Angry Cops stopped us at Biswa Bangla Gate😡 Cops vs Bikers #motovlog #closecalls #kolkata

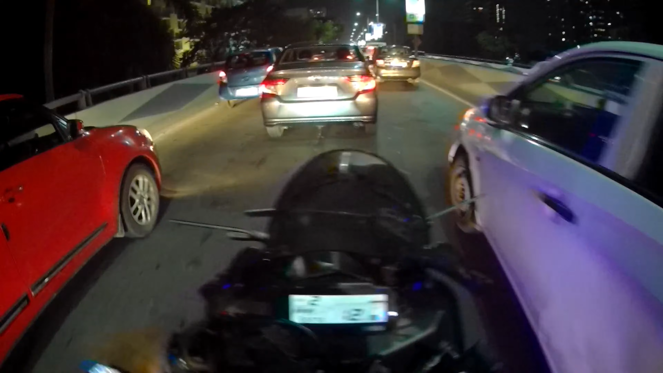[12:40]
यहाँ मुझे लेफ्ट रखना था। फिर कोई ब्रेकडाउन वगैरह हुआ है क्या? अगर अच्छा लगा तो यार ये वाला ब्लॉग डालेंगे,